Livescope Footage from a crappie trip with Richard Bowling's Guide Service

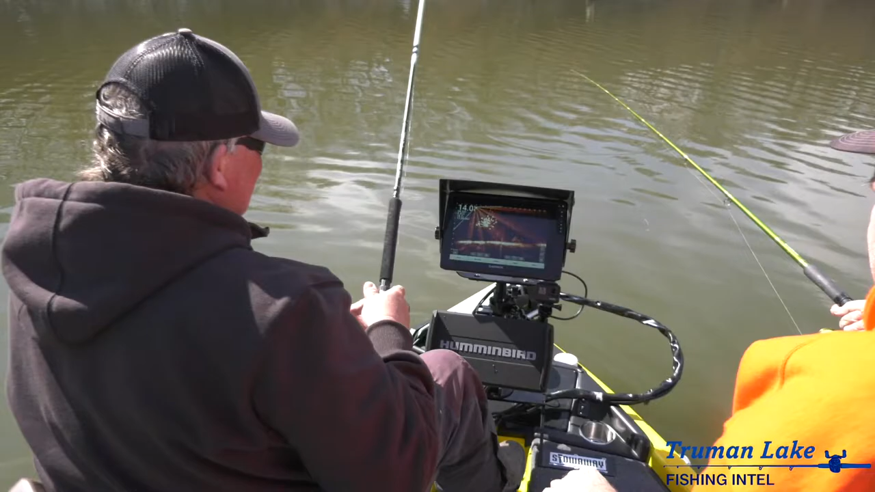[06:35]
Come on. I got two or three coming. Oh my word. Oh! You see him coming. He freaking. Charged it. He committed hard. That's my bad fishing man. Now you feel him thump it pretty hard? Or there he is. Oh! Yes. Yeah they're whacking. You can feel them. So even when it's falling. You can feel them whacking.
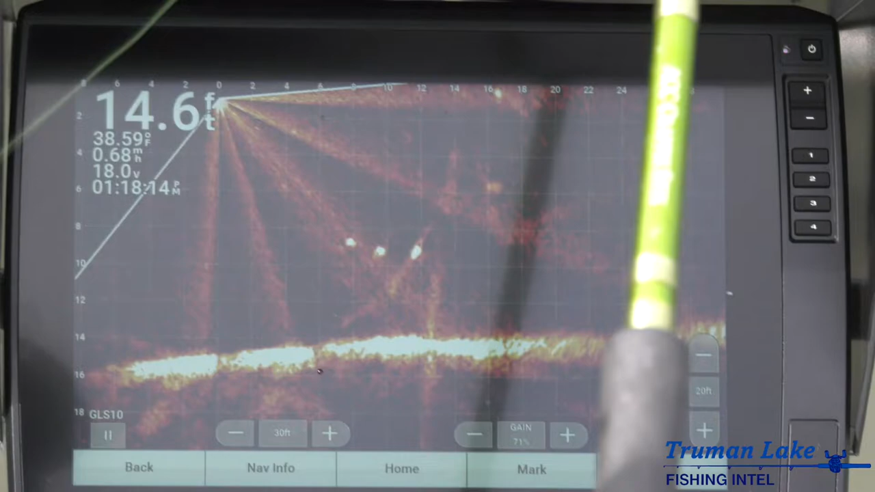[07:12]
On screen: depth 14.6 ft, water 38.59°F
Oh button. Oh he turned. Watch this. There you come. Someone after you.
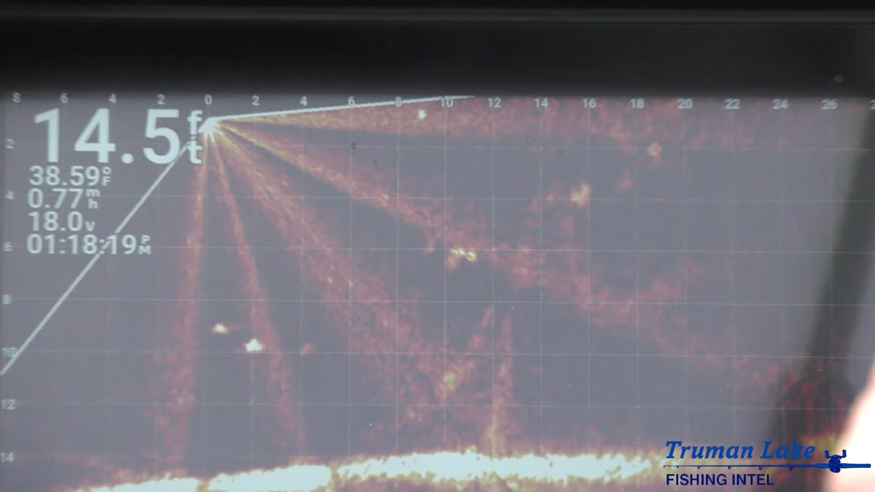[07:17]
On screen: depth 14.5 ft, water 38.59°F
Oh. Oh. He's turning.
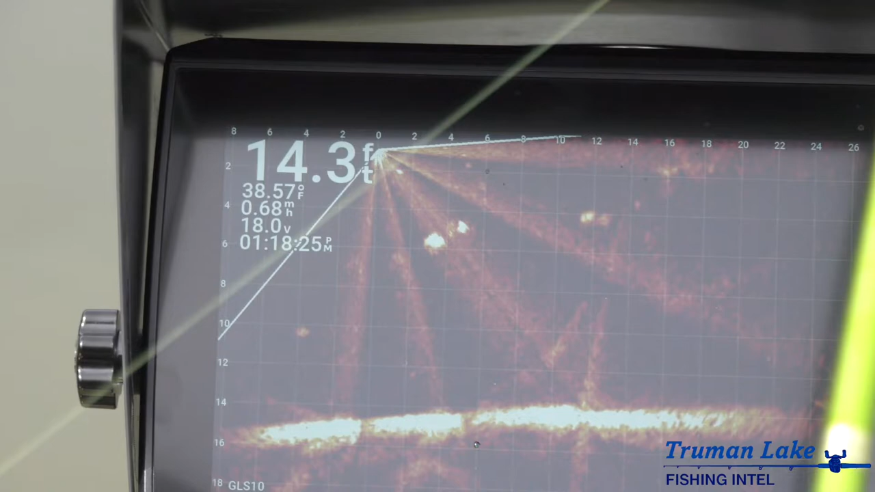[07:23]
On screen: depth 14.3 ft, water 38.57°F
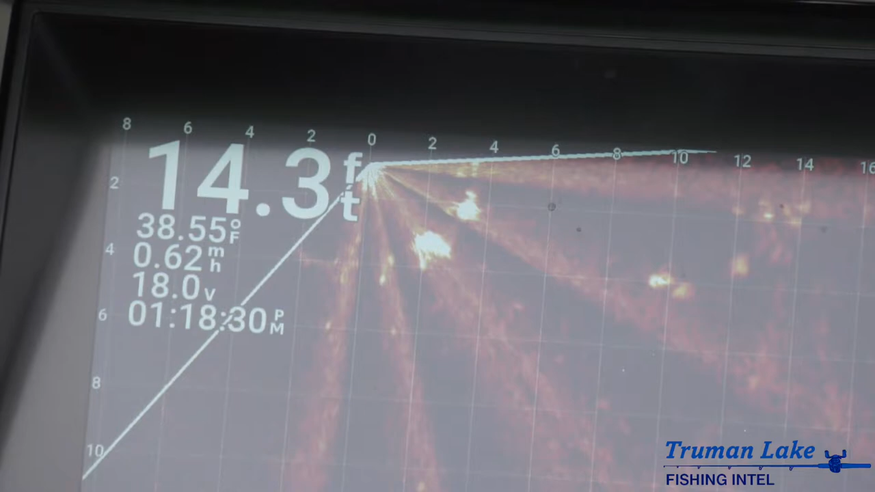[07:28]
On screen: depth 14.3 ft, water 38.55°F, speed 0.62 mph
That's a big one. He even done a horseshoe and came back. That's a good one boys. Yeah I'm just barely moving that spoon. Even without a minnow. I'm not hopping at all right.
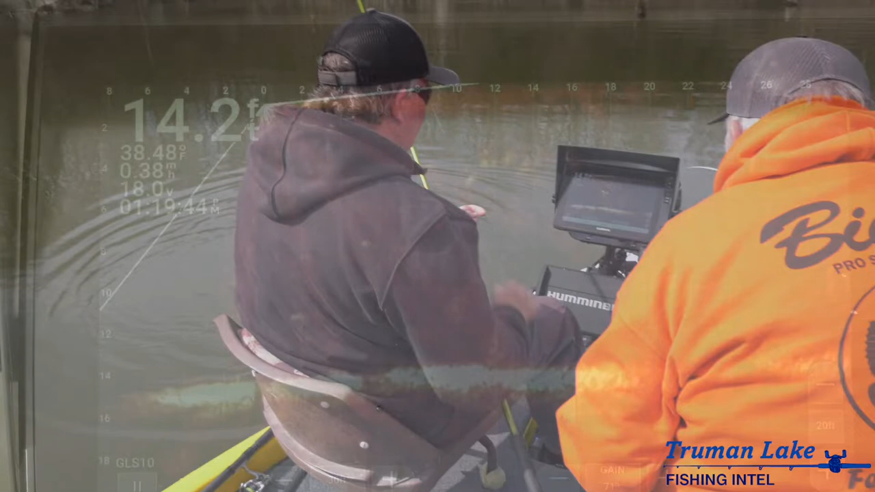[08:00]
He's still there. That's pretty fish.
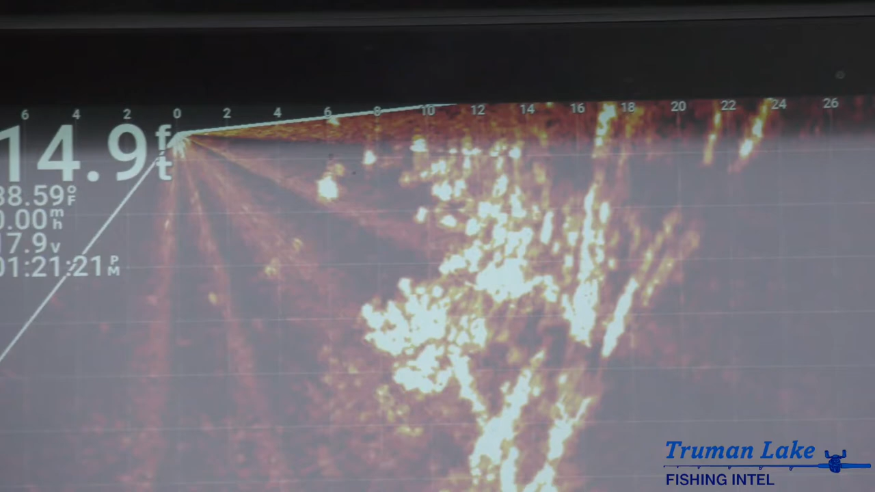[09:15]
He's turning, this is a big one.
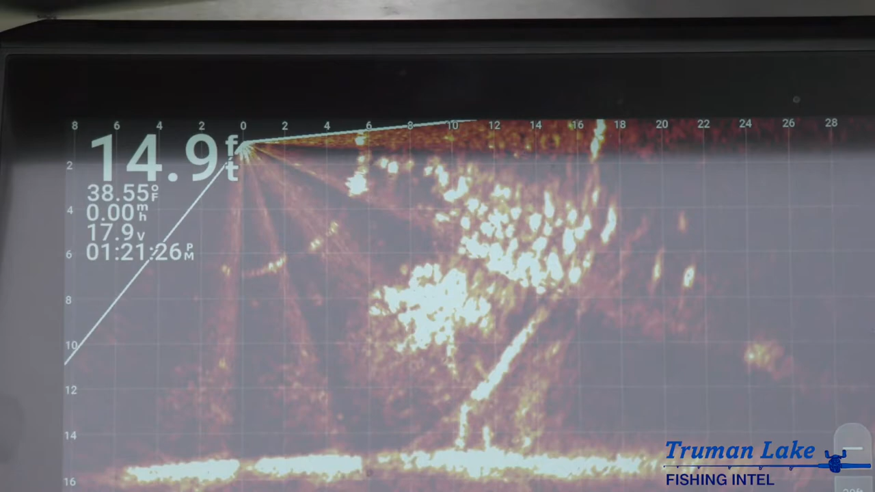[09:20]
On screen: depth 14.9 ft, water 38.55°F
Come on. He's done.
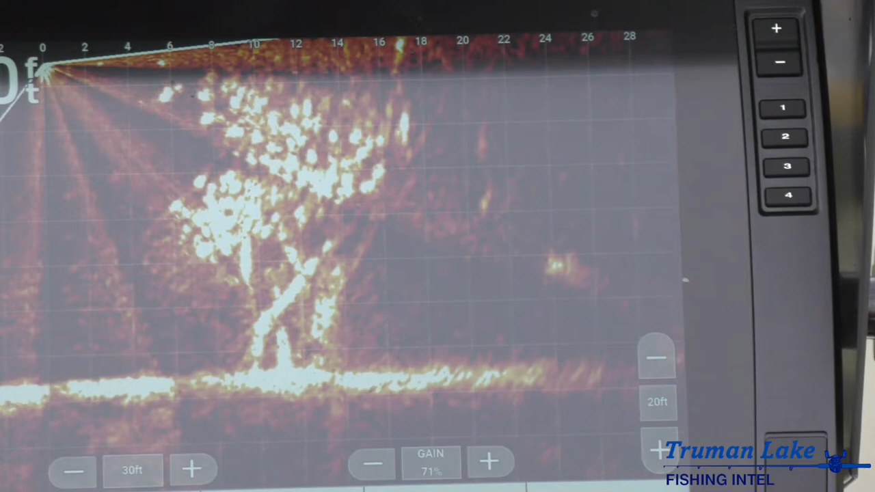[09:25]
He's a pretty good one right there.
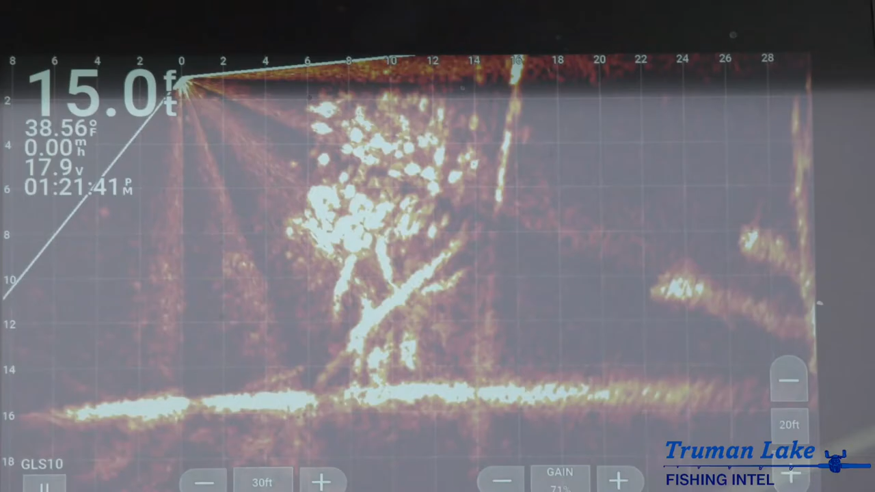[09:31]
On screen: depth 15.0 ft, water 38.56°F
Yep, they're definitely eating that color.
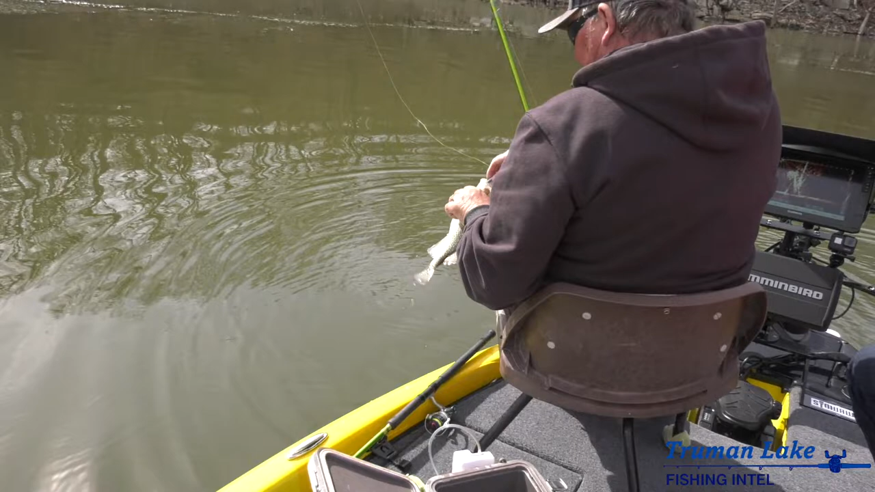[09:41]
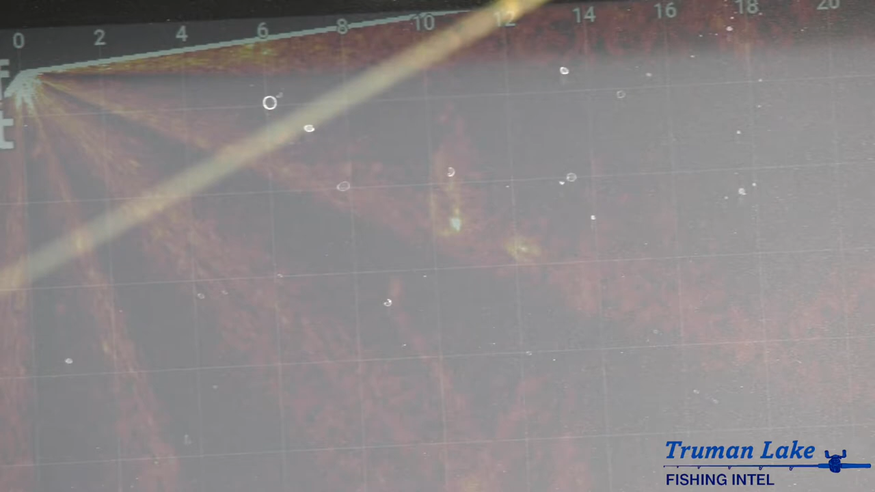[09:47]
He turned, it looked like, did he? I think he stopped, but he didn't.
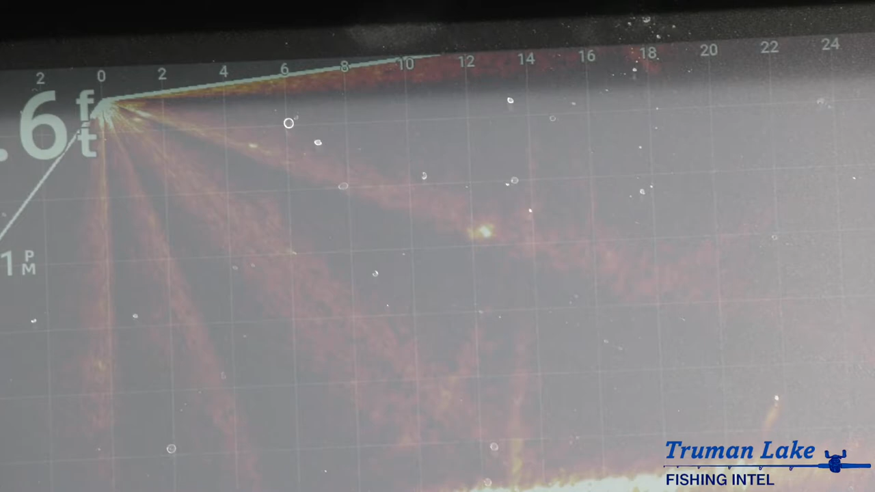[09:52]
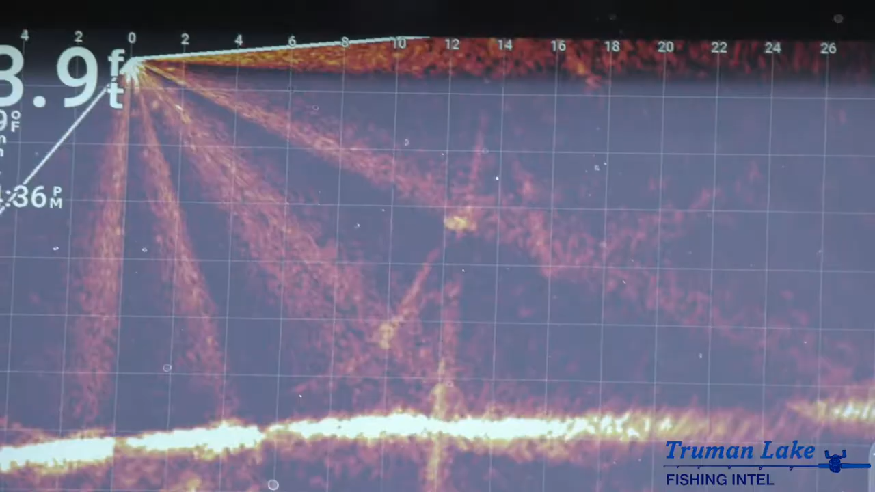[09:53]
He looked too long down there.